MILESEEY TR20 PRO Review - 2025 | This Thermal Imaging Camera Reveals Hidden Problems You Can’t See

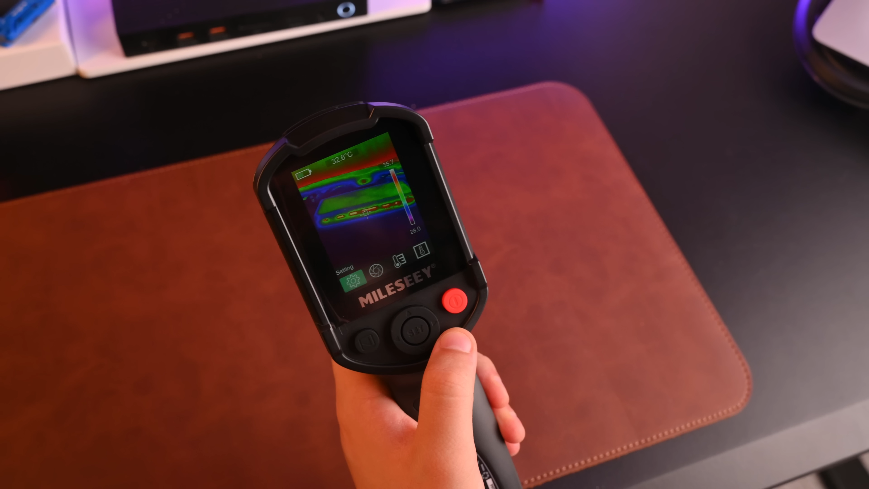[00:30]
You'll see how it reveals issues that are completely invisible to the naked eye.
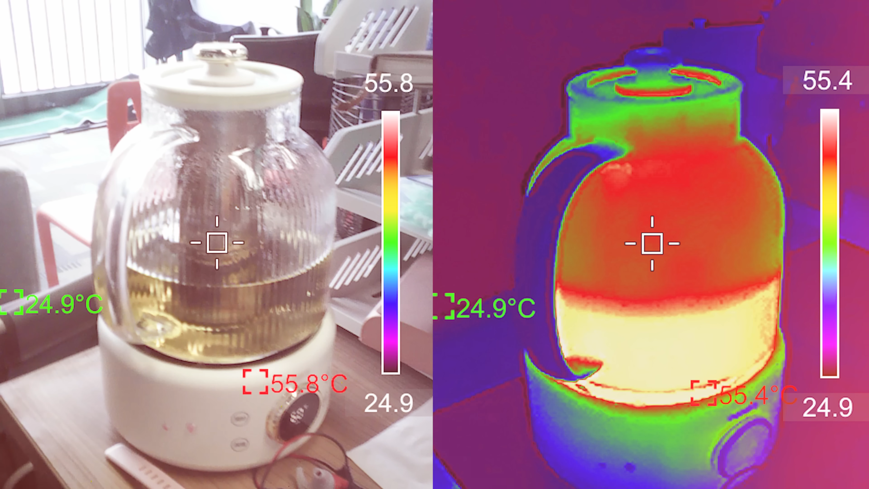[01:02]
On screen: min 24.9°C
reveals heat patterns invisible to the human eye.
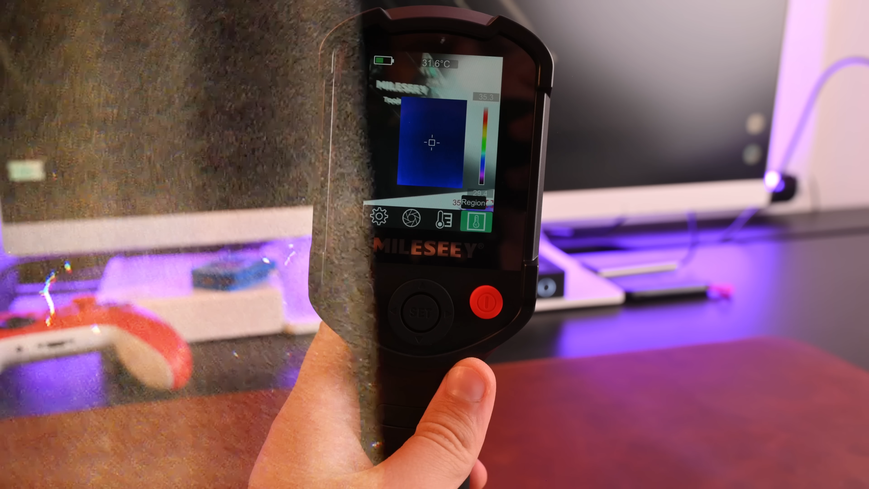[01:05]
It's designed for both DIY enthusiasts and professionals who need to detect temperature differences quickly and accurately.
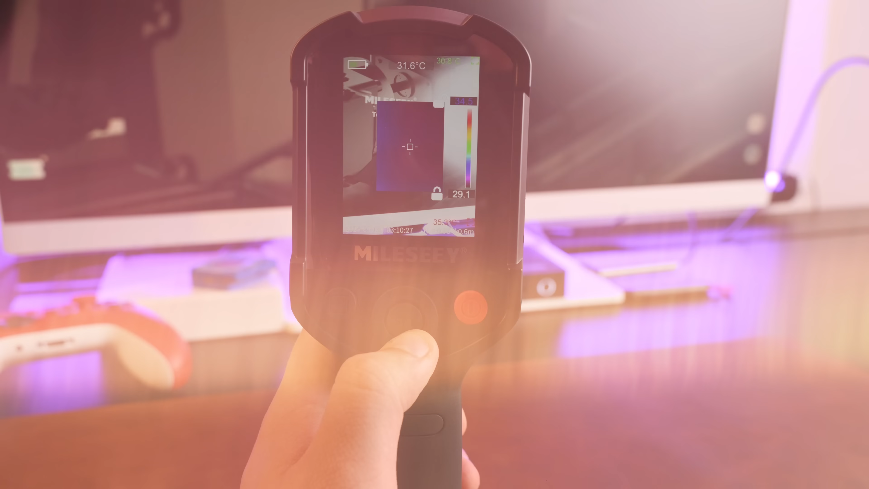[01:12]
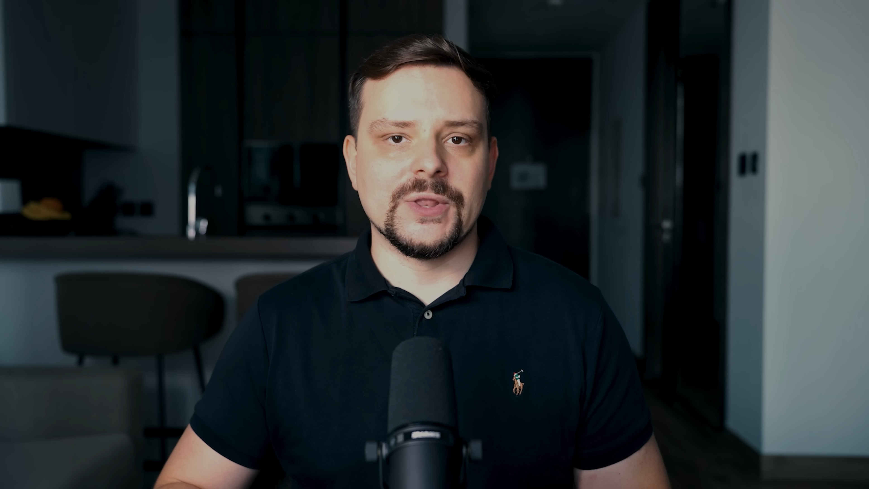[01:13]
What makes it special is its dual camera system, guys.
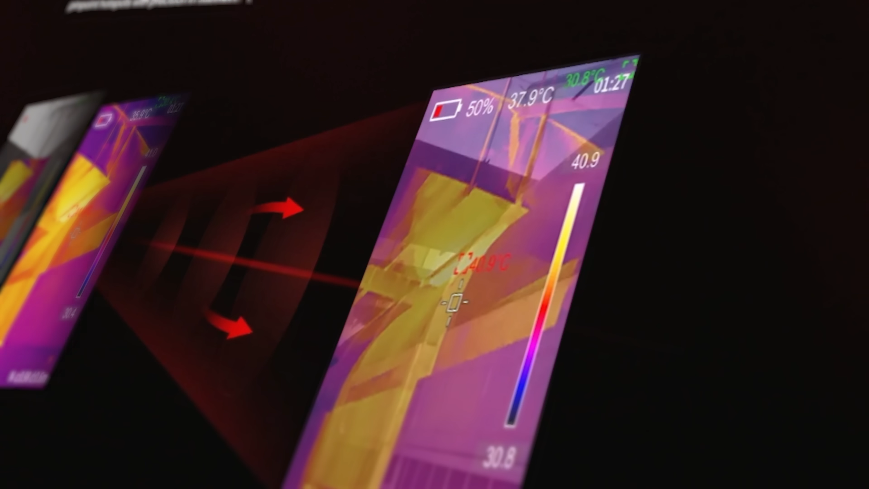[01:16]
It combines both thermal imaging and visible light cameras in one device. With this tool you can spot electrical issues before they become dangerous.
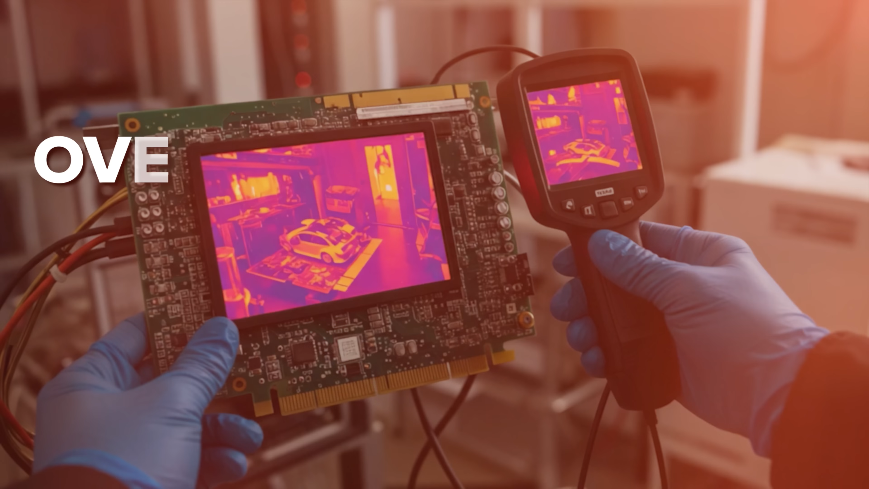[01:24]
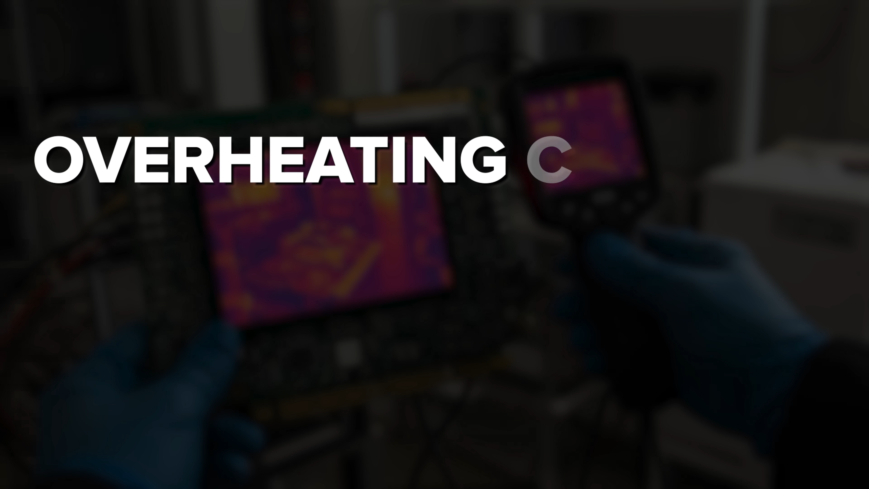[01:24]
Overheating circuits, loose connections and even potential fire hazards show up instantly on the screen.
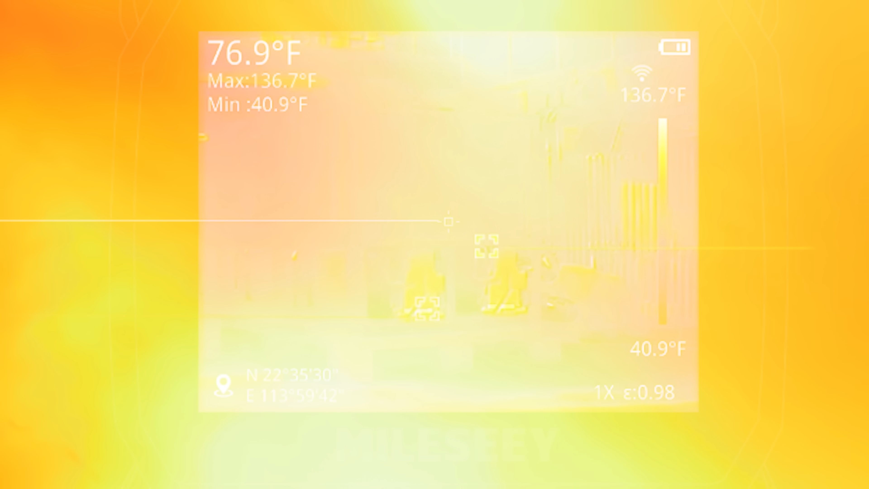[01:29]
On screen: spot 76.9°F, max 136.7°F, min 40.9°F, scale top 136.7°F, scale bottom 40.9°F
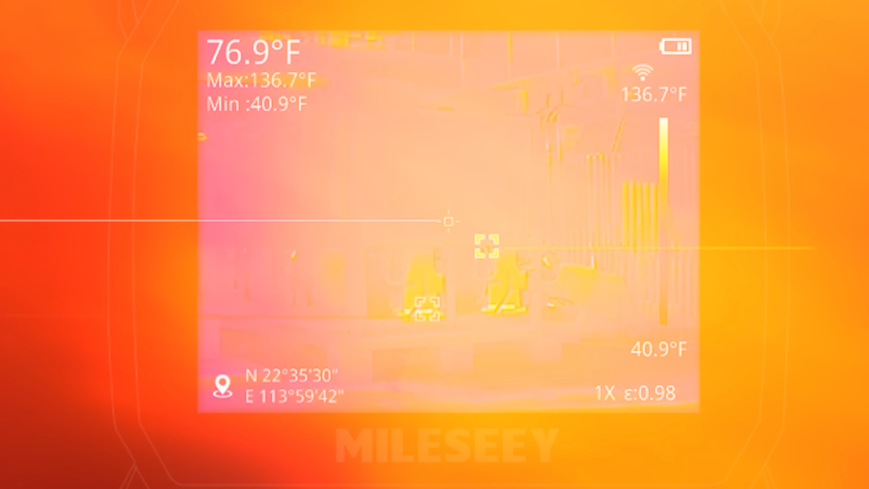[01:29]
On screen: spot 76.9°F, max 136.7°F, min 40.9°F, scale top 136.7°F, scale bottom 40.9°F
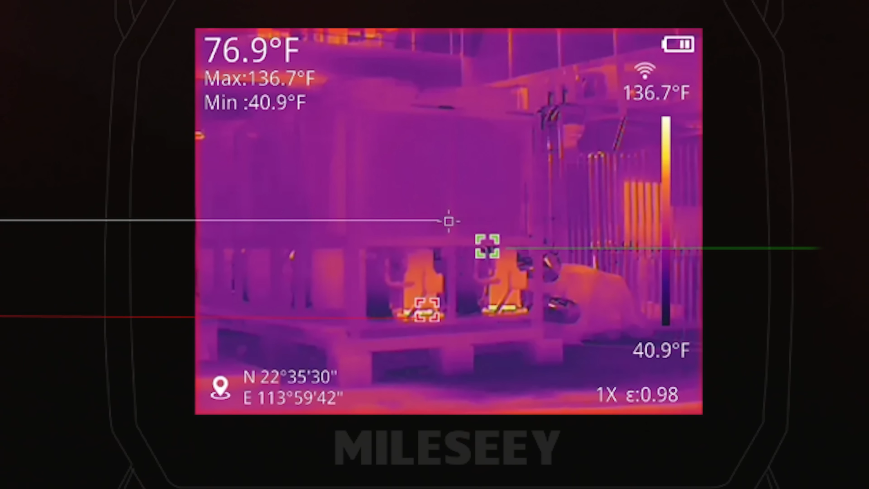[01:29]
On screen: spot 76.9°F, max 136.7°F, min 40.9°F, scale bottom 40.9°F
The tool captures thermal signatures in real time, making problem detection effortless.
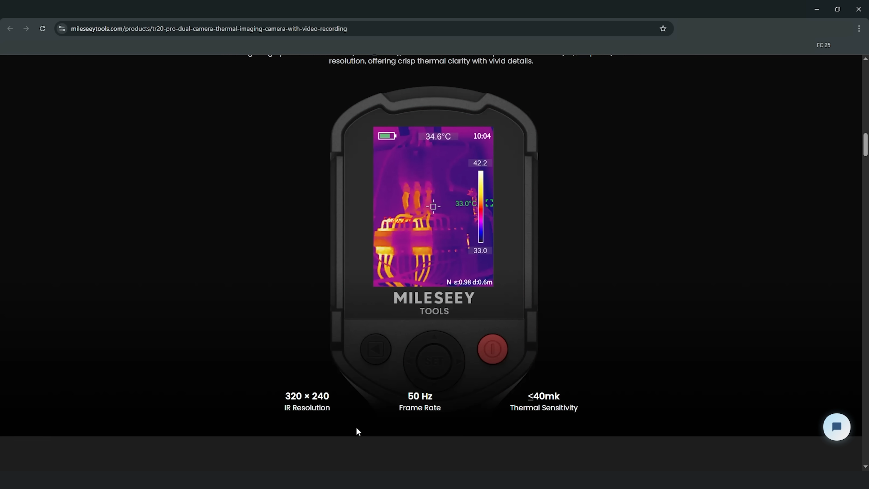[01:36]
This thermal imager features a 320 by 240 resolution with a smooth 50 hertz refresh rate.